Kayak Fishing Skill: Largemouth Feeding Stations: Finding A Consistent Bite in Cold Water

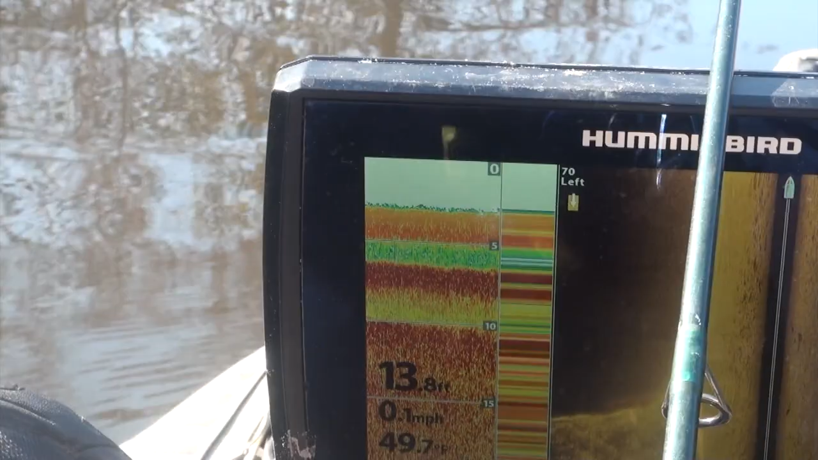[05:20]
On screen: depth 13.8 ft, speed 0.1 mph
we're two and a half here but we're gonna move in that direction and it's the same thing that happens right here
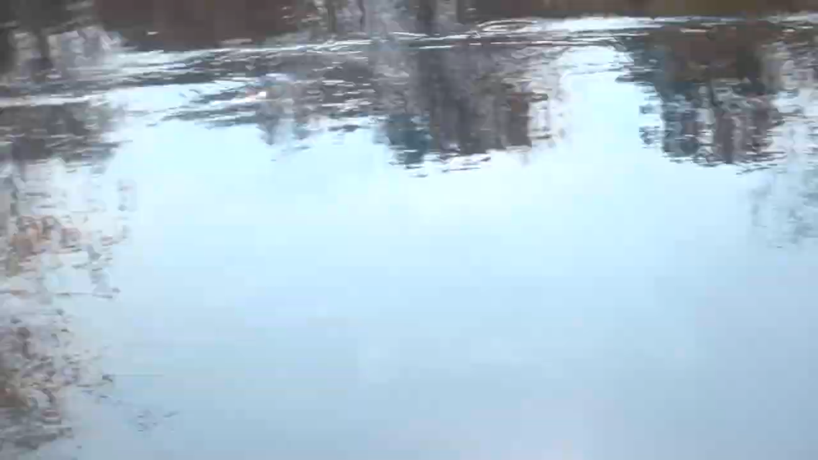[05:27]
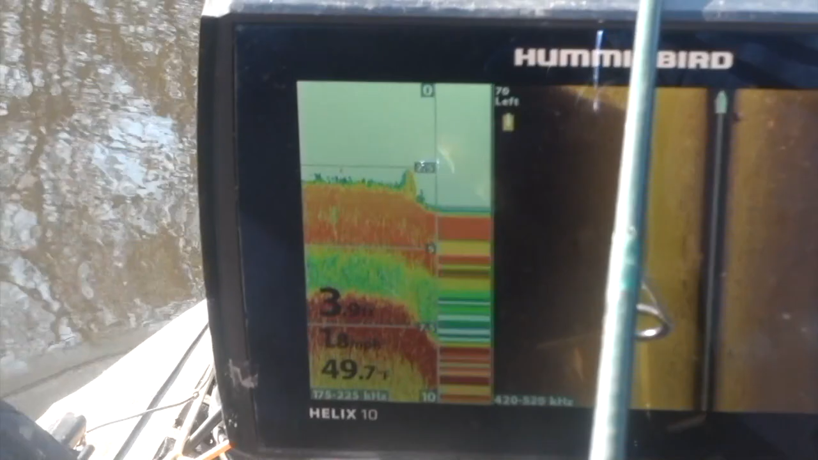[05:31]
it drops off closer to that point and that access to deeper water
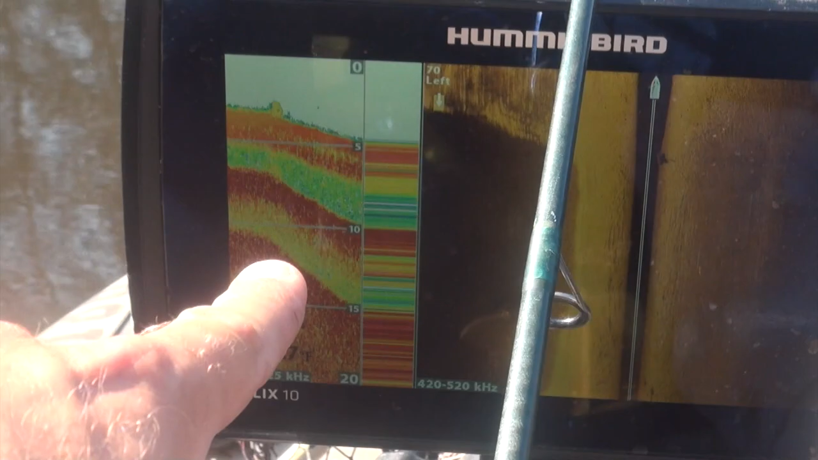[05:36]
basically a a lane for them to run up you know in in get to
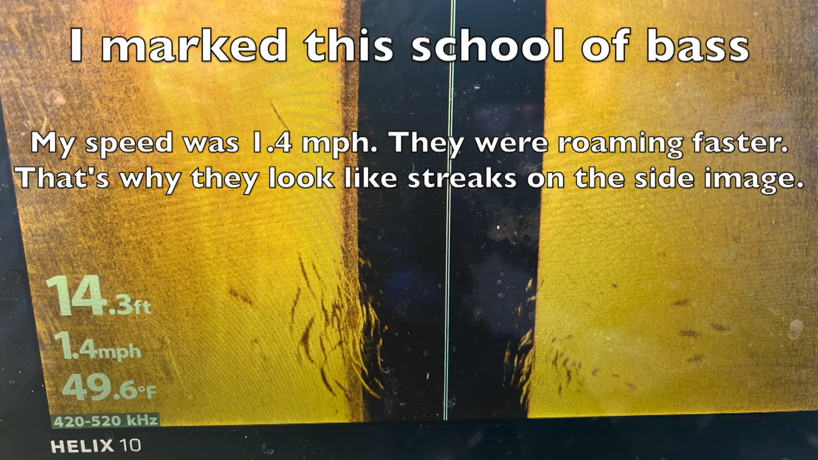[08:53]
On screen: depth 14.3 ft, water 49.6°F, speed 1.4 mph
into play so what i'm going to be doing i have looks like my depth is approaching nine maybe close to ten feet i know there's some deeper areas out here um i'm moving with the torpedo just just giving myself a little bit of speed and it's in essence i'm gonna let a little more line out in essence uh what i'm doing is very very
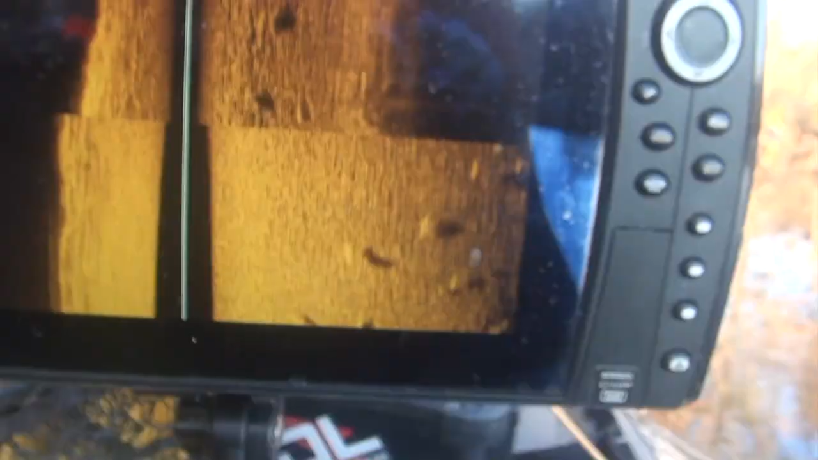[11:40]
and really utilize the electronics to locate these fish so i've marked where all these fish are there's
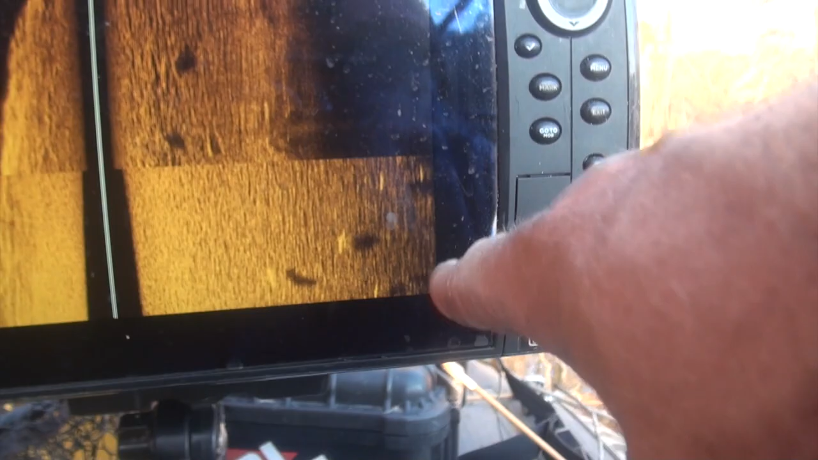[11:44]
no structure and this is me coming back to it but you know it's it's off of that point
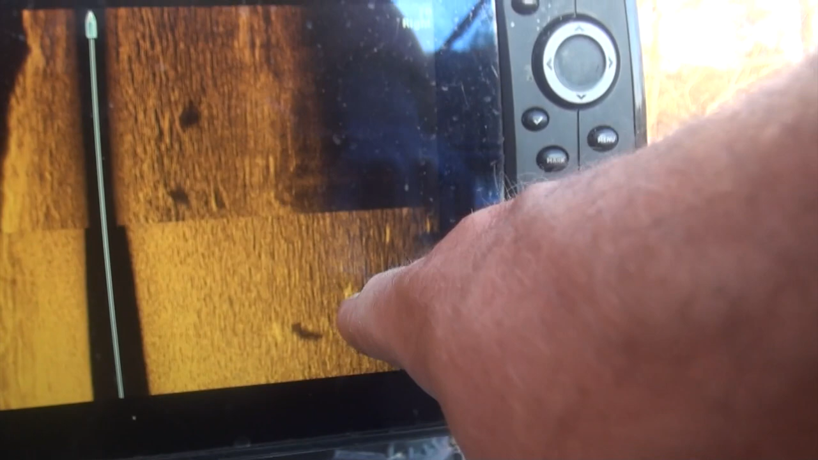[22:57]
lot of of bass on the the side imaging i got the one on